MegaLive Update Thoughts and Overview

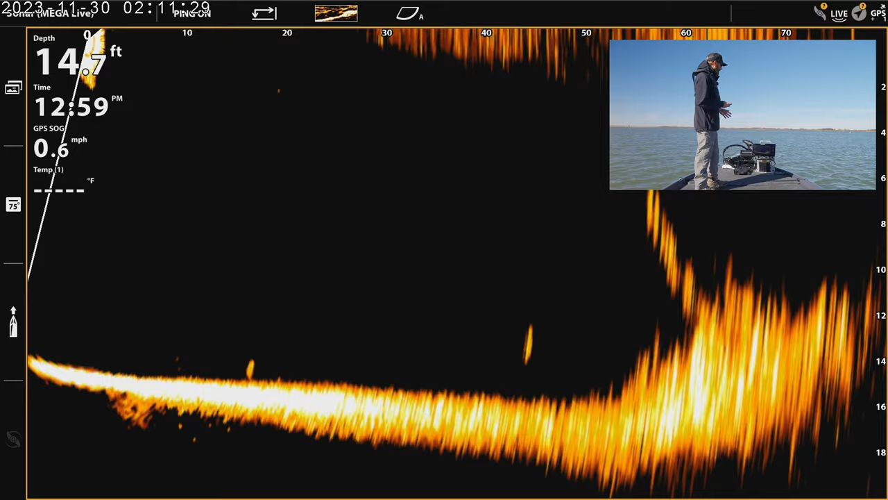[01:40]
On screen: depth 14.7 ft, speed 0.6 mph
the trolling motor around. So you can actually see these branches sticking off of this brush pile. You know, you don't have the best definition in the world. I'm not telling you that this is the best forward facing transducer there is out there, but it's definitely usable. You can actually see a fish swimming towards
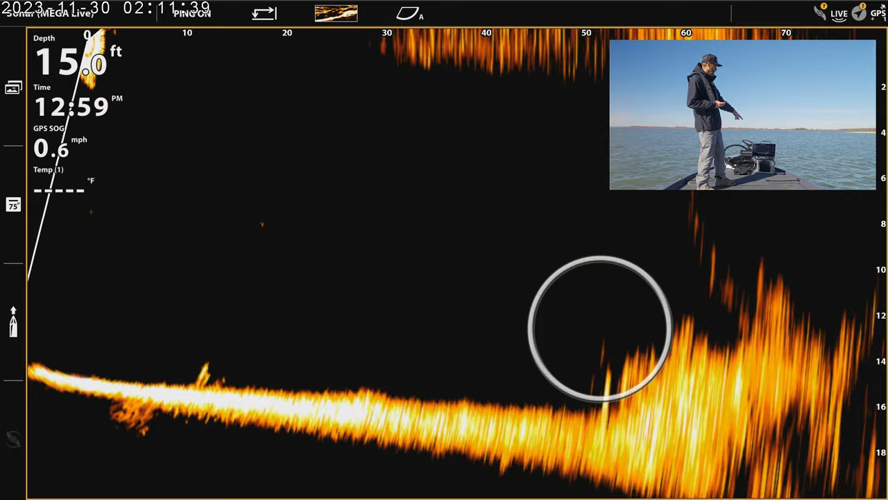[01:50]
On screen: depth 15.0 ft, speed 0.6 mph
the brush pile there and you can see some other activity going on around it earlier. I was seeing some fish that were pretty much glued to the bottom as well. So it's going to be something that you can definitely use to target individual fish.
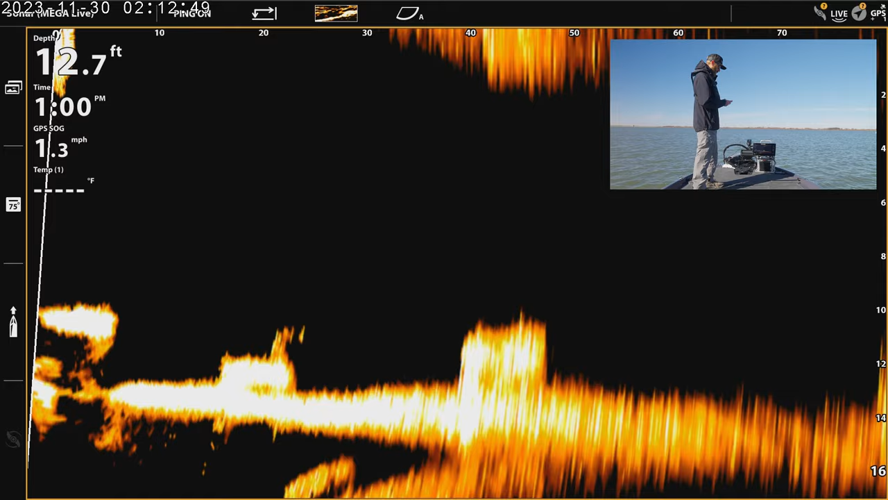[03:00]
On screen: depth 12.7 ft, speed 1.3 mph
we're seeing these are concrete blocks that are on the bottom and I'll rotate the trolling motor around. You can see we're going over some stuff right now as well.
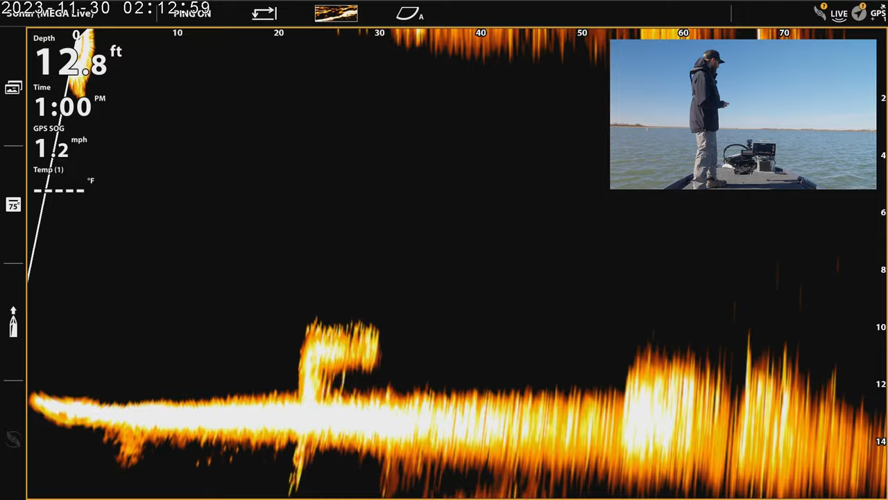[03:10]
On screen: depth 12.8 ft
Not a lot of fish up in the water column right now, but if there were fish in the water column, you're definitely going to see them. And I haven't had any issues seeing them out to that 70, 80 feet. The further out you get, you know, 70, 80 feet, you may have a little more difficulty tracking your bait. But again, that is something that we did see a pretty drastic improvement on this update. One of the other things is the trolling motor interference.
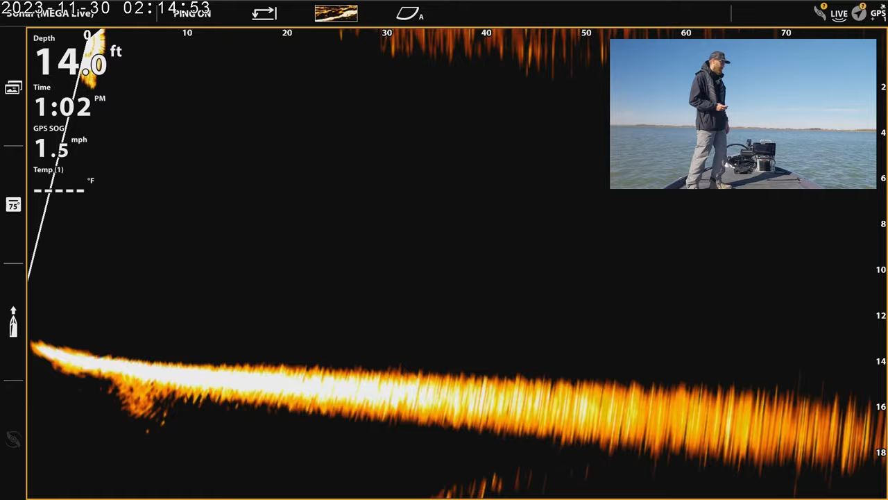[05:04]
On screen: depth 14.0 ft, speed 1.5 mph
Let's go around here. See if we can find, you can see some little bait fish on the bottom there.
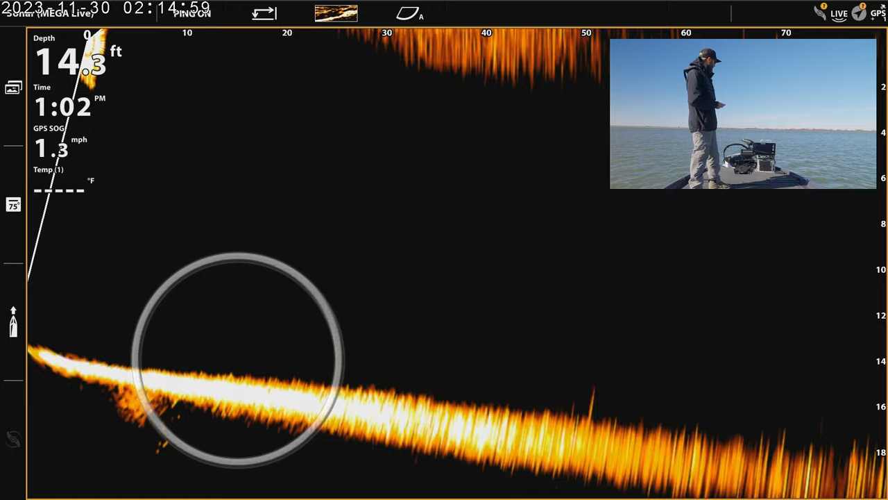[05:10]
On screen: depth 14.3 ft, speed 1.3 mph
Let's make one more pass around at this brush pile and see if we can get a different look at it from another angle.
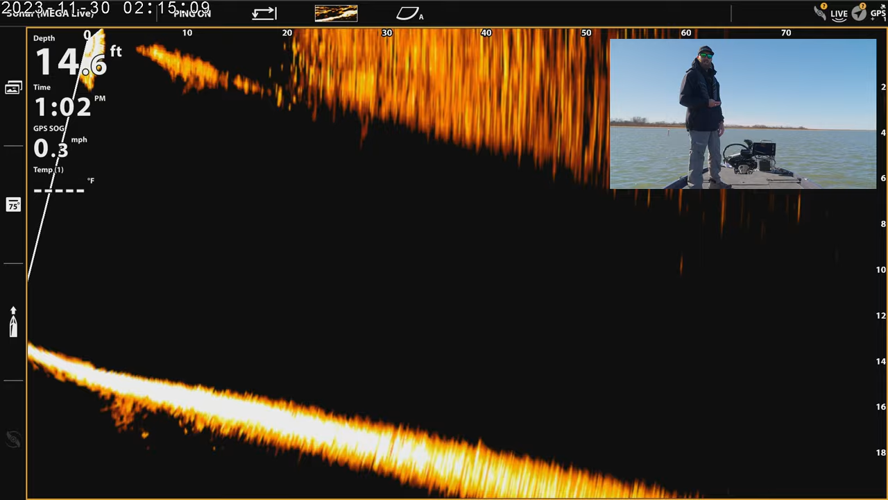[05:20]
On screen: depth 14.6 ft, speed 0.3 mph
You know, this is a good, a good opportunity to talk about what you see at the top of the screen there.
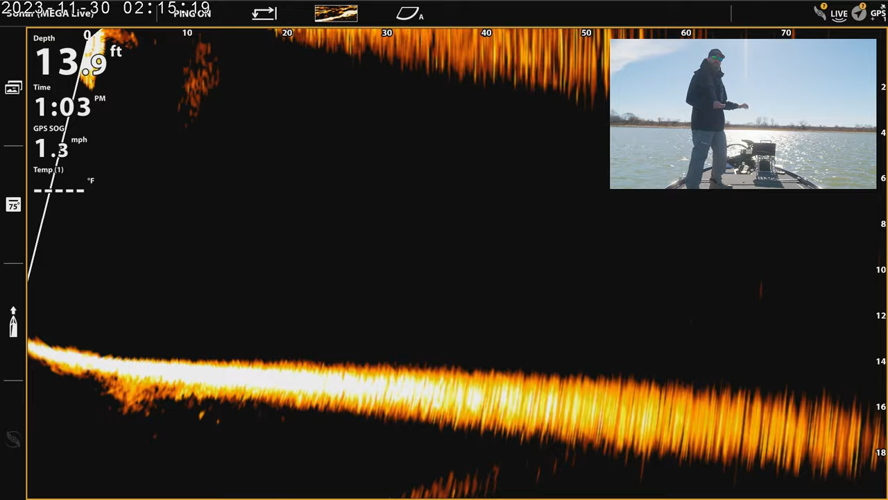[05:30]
I have removed the Mega Live mask from this transducer and you're picking up some of the
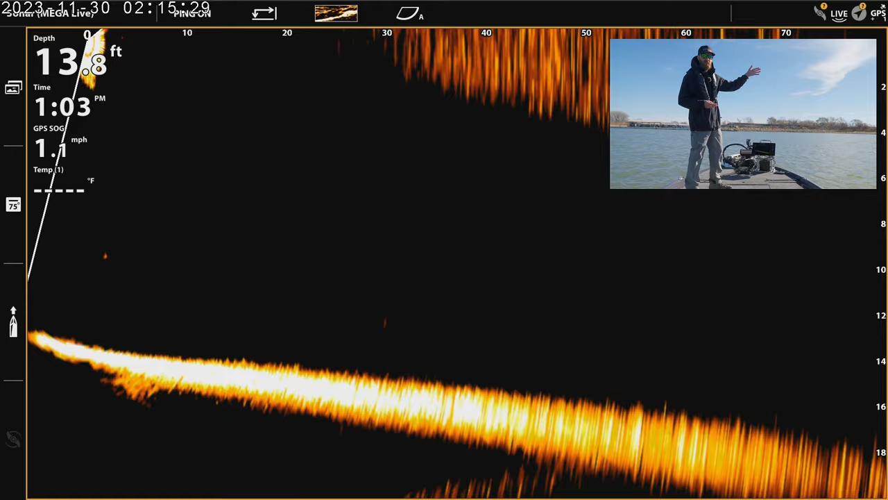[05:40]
On screen: depth 13.8 ft, speed 1.1 mph
rays off of the sun and they're penetrating into the top of that water column.
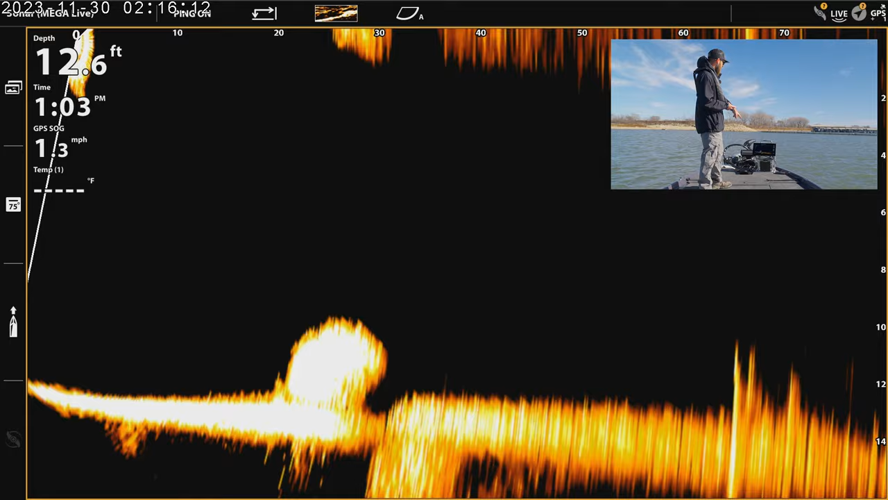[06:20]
On screen: depth 12.6 ft
So we can see something on the bottom there. It looks like some brush is what it looks like. And then we've got some more stuff going on over here. That might be one of those concrete blocks that we saw earlier. I think we're getting a little bit closer to our brush pile.
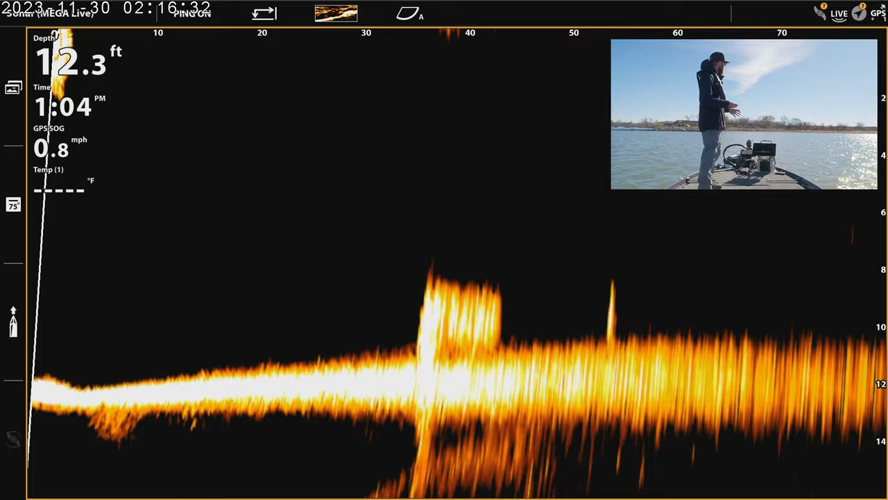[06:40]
On screen: depth 12.3 ft, speed 0.8 mph
And I do just want to remind you that I am running factory settings right now, so we could dial this in a little bit more. But my suggestion for you guys, if you're trying to dial in your Mega Live,